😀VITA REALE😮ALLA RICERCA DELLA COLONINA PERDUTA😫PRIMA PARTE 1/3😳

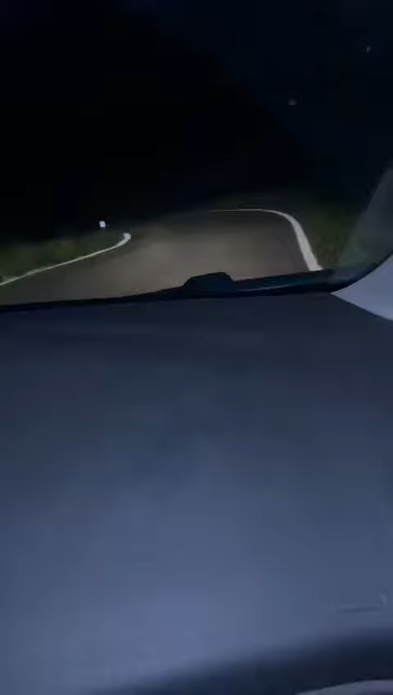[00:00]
Ok ragazzi, ragazzi ci stiamo avventurando, stiamo scendendo dal col dell'IS per mangiare una pizza ma non c'era nulla e vi faccio notare il livello della benzina che è veramente basso se veramente non c'è aspetta, aspetta, facciamogli vedere che la benzina è assente e potremo rimanere qui, fermi, abbandonati su questa strada perché volevamo fare questa avventura e per scendere ci sono posti in giro e mangiare
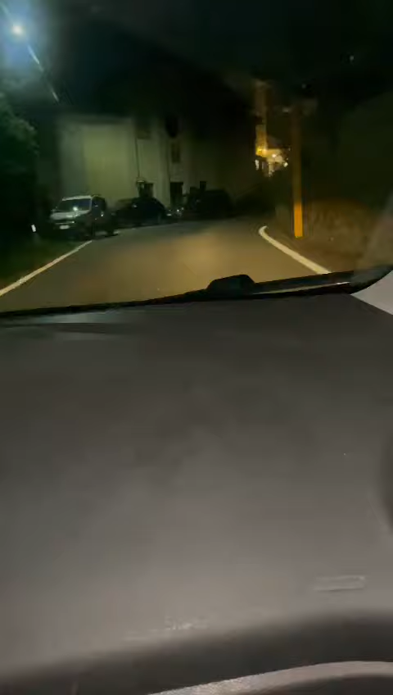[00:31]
una pizza oh siamo alla pineta siamo arrivati, oh vediamo un po' di luce,
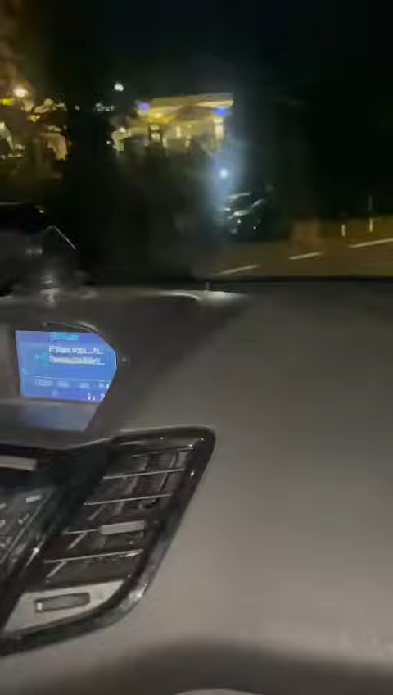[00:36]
vediamo un po' di luce ragazzi questa storia è molto più lunga, solo che ho cominciato a riprendere adesso il mio compare è preoccupato veramente,